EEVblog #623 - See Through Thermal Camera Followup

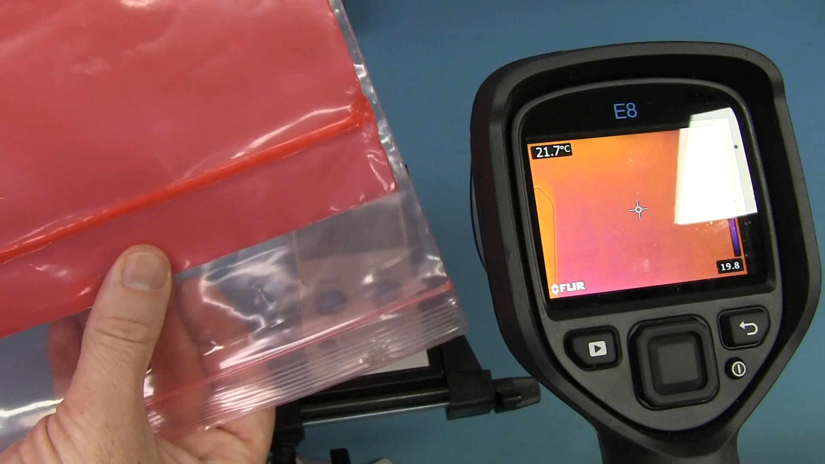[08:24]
On screen: spot 21.7°C
Now these are made of polyethylene usually, but also polyethylene material as well. You can get these and they are fully thermally transparent. Probably not as good as the cling wrap, we'll test that in a minute, but yes they do work. And look, they build up absolutely no charge at all. That's the whole idea of anti-static bags. They do not build up a charge. And I've done a video on that, which I'll link in down below, how they technically do not fully protect your devices. They're just designed from ESD discharge.
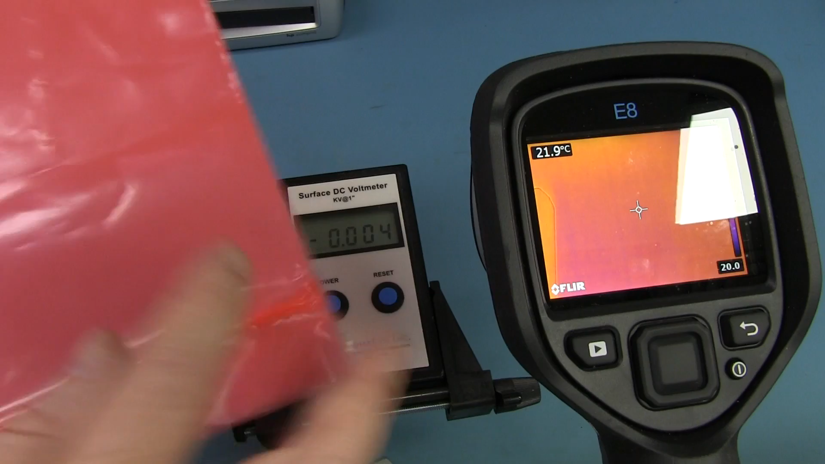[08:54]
On screen: spot 21.9°C
You can actually kill devices through these bags. But anyway, that's a different video.
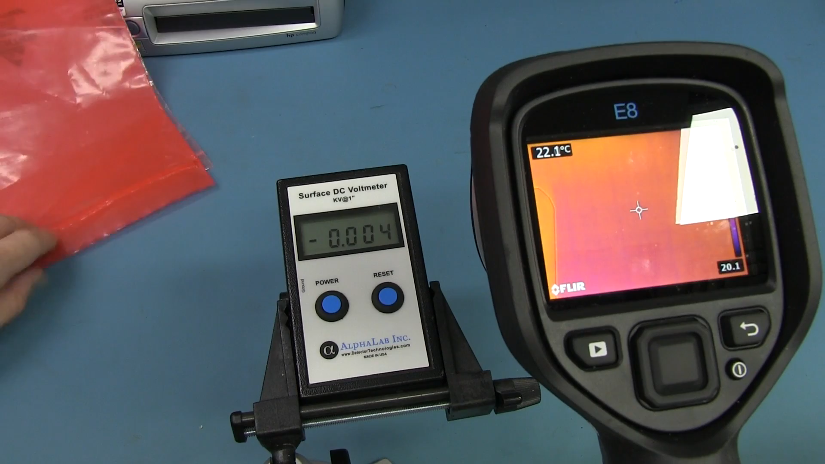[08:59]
On screen: spot 22.1°C
But yes, they are thermally transparent. Here we go, I'll prove it. Here's my hand. And I'll stick it in one of these pink ESD bags and you can still see my hand. Look at that.
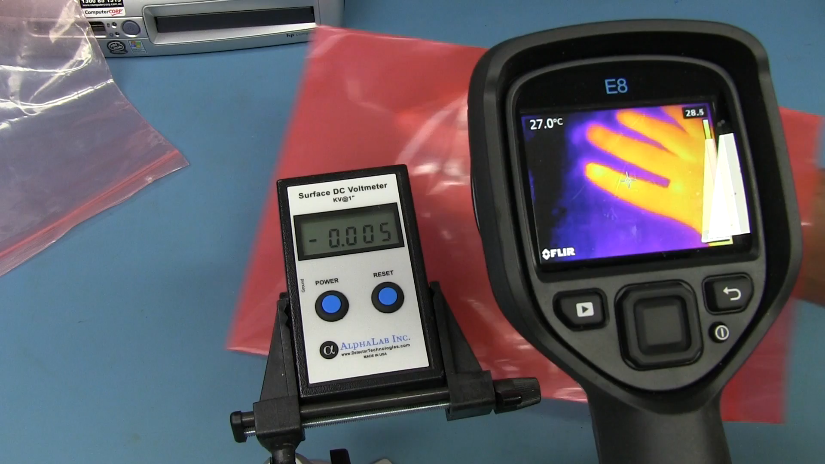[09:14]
On screen: spot 27.0°C
Ta-da! And of course this one. They're both visually see-through, visually transparent as well, but also totally thermally, or not totally,
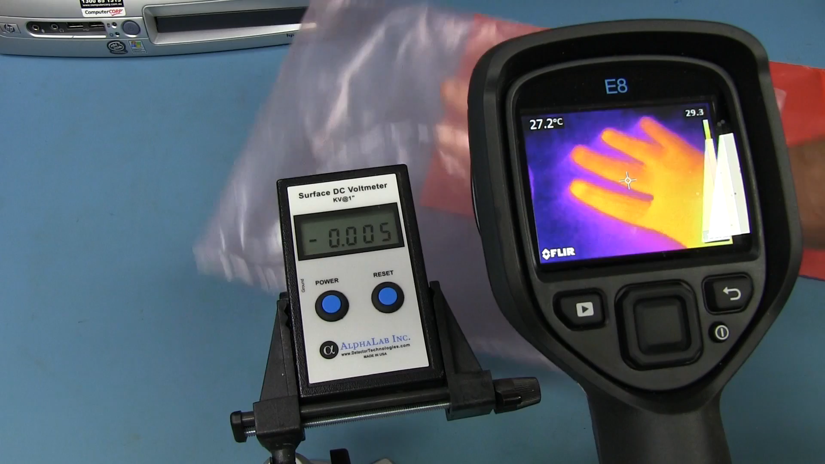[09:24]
On screen: spot 27.2°C
but they are thermally transparent and they don't build up a charge. Beauty.
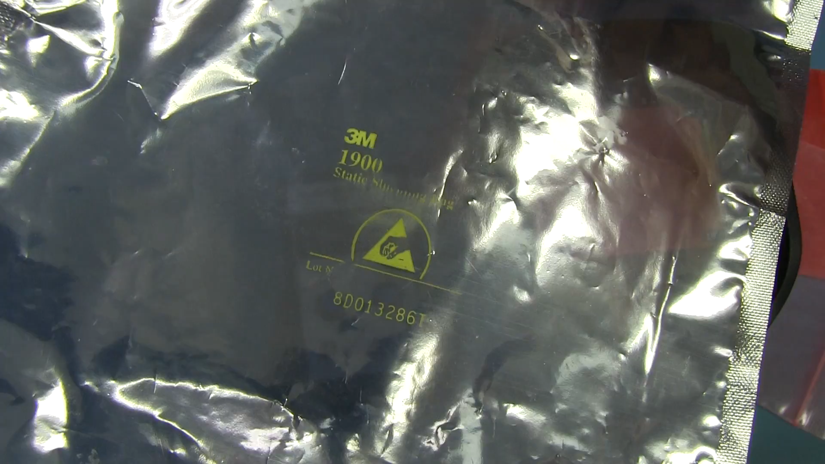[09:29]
And for those who will almost certainly ask, no,
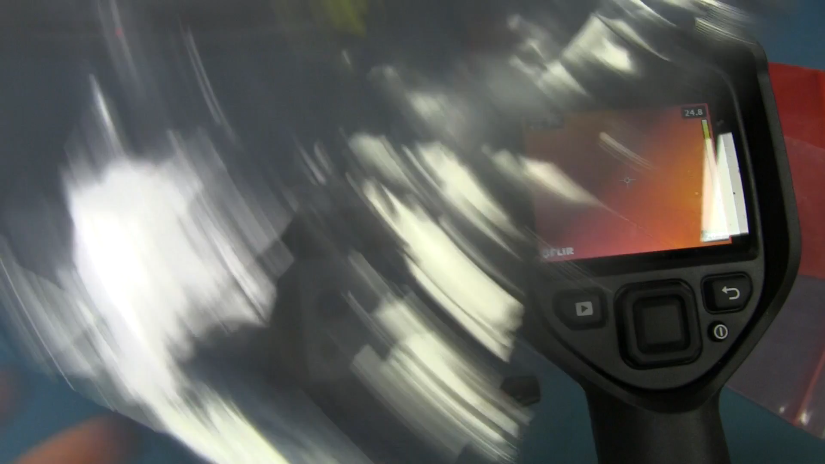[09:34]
these metalized static shielding bags are not thermally transparent.
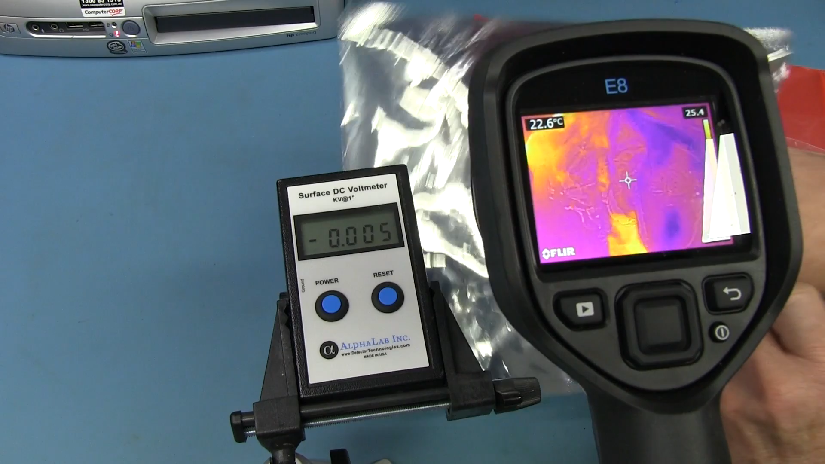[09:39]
On screen: spot 22.6°C
Let's have a look in there. Oh no, that was my handprint. There we go, I can leave my handprint on there. Maybe I can flip it over and like that. But no, I can't stick my hand in there. Those are not thermally transparent. Sorry.
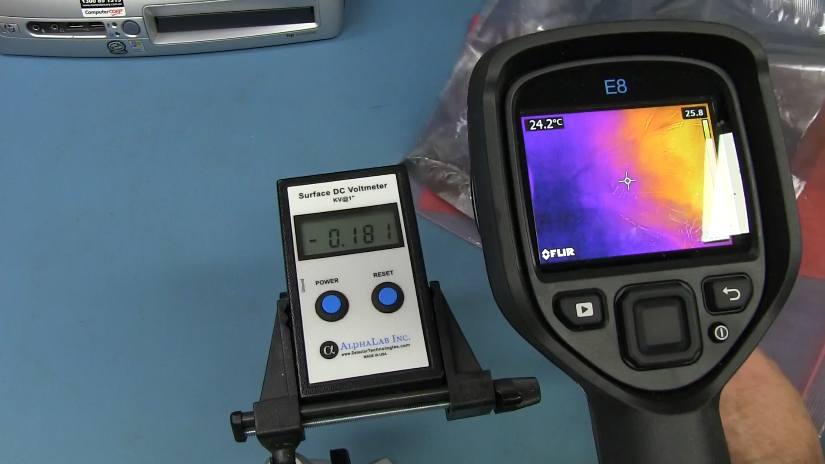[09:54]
On screen: spot 24.2°C
So is this pink ESD bag thermally as transparent as the cling wrap?
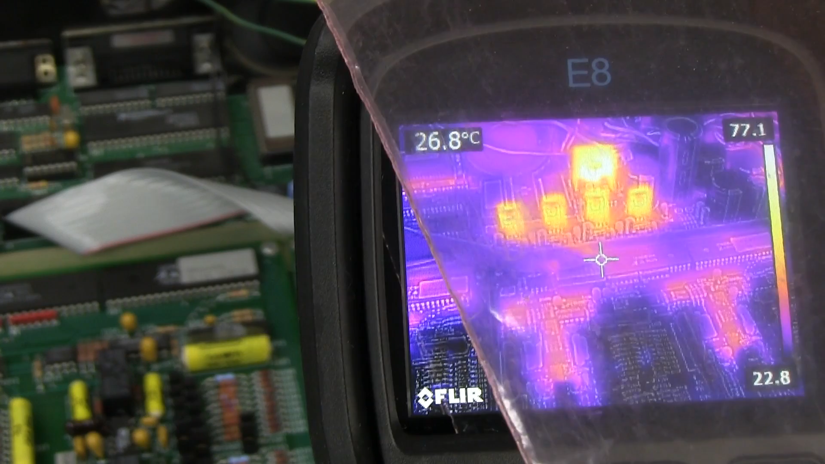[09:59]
On screen: spot 26.8°C
Well, let's try it. I've cut it into a single piece, so it's not a bag anymore.
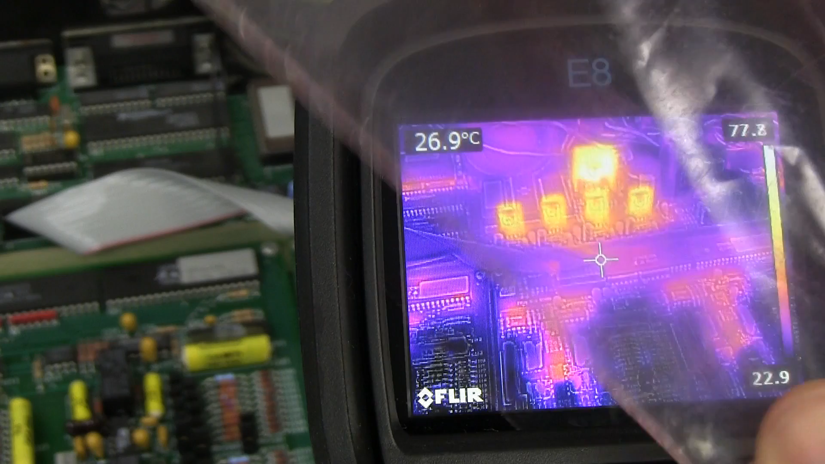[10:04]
On screen: spot 26.9°C
It's just a single piece. And here we go. I will overlay it. And you can see it come in there and it really oh, sorry, that was calibrated. It really does blur stuff out. And yeah, it's not nearly as good. You can see the maximum temperature go from 78 degrees here. You can watch that go down to, yeah, drops down a lot, down to 63.